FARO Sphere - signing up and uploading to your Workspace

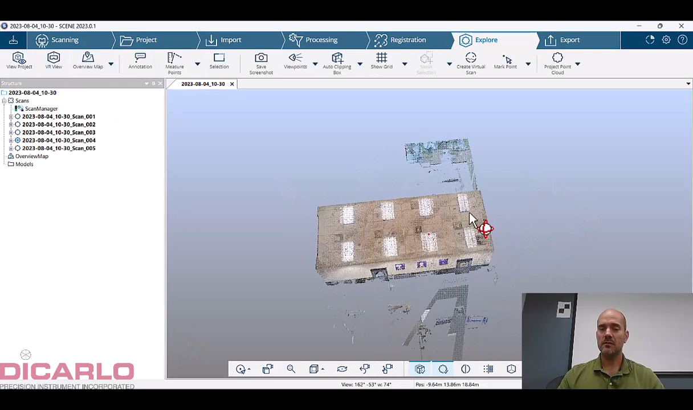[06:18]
where i'm actually sitting i have five projects or five scans in here if i hit export i'll do export i can do export webshare project i've already created this so i'm not i'm not going to recreate this but you can i'll now just upload and when
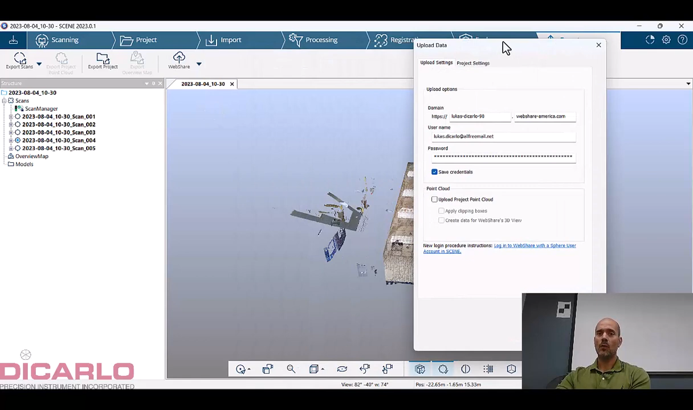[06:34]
you do the upload it's already going to inherit all of your settings here and that's correct you
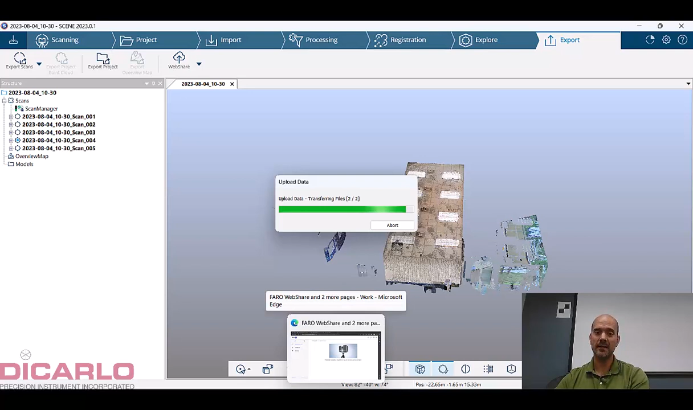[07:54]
in that same space that i've just created on the ferrosphere website
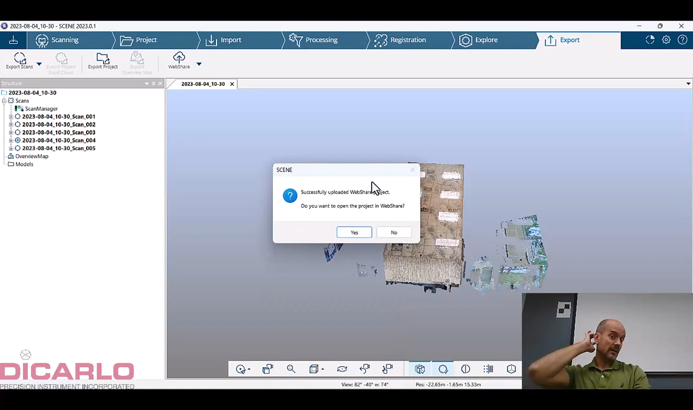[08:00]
all right now we have the upload has finished do you want to open the project in webshare let's say no yes you could you could you would make your life easier but for the sake of the video i'll say no
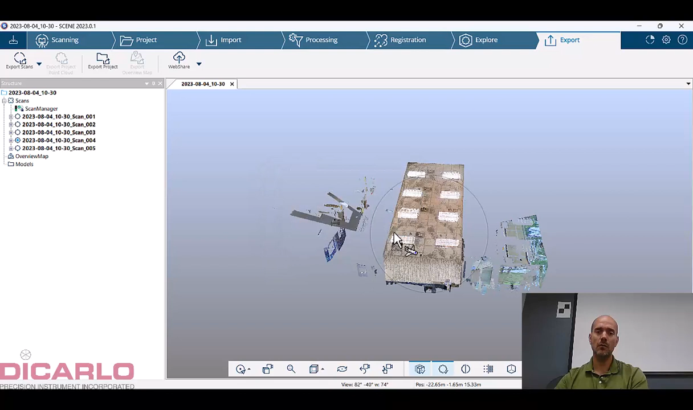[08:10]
because what i'll do is we'll look at it here and if you see that there's going to be
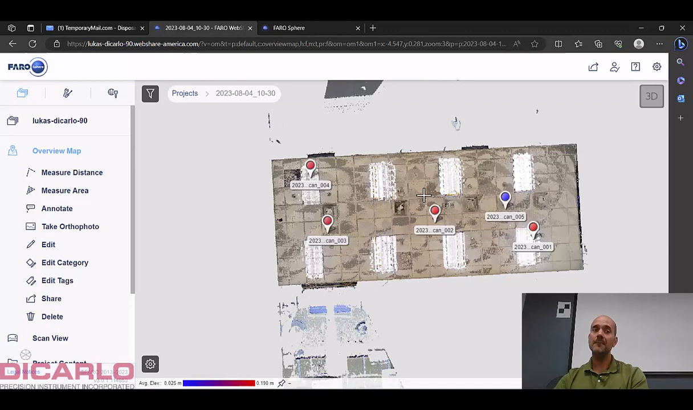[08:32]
and now you can go ahead and actually start playing with it viewing it looking at it annotating it doing whatever you need to do with